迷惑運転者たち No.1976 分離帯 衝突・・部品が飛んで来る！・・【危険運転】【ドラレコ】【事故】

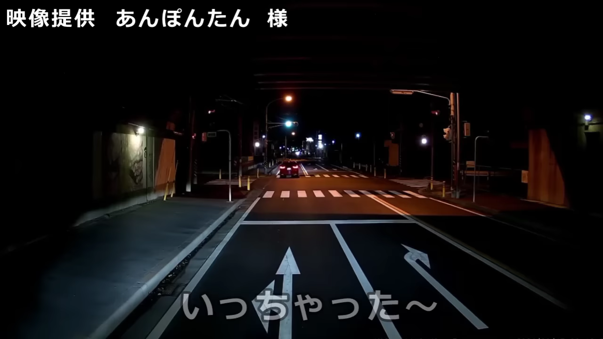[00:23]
なんだろうね。信号とかも、なんとも思わないようなやつが、ほんと世の中に増えてきたよな。そこも結構前出てんな、もう交差点内入っちゃったような感じにな。なんだろうね。赤信号の時はさ、停止線でさっさと止まって、ほっと一息ついた方が楽じゃねえかよ、おい。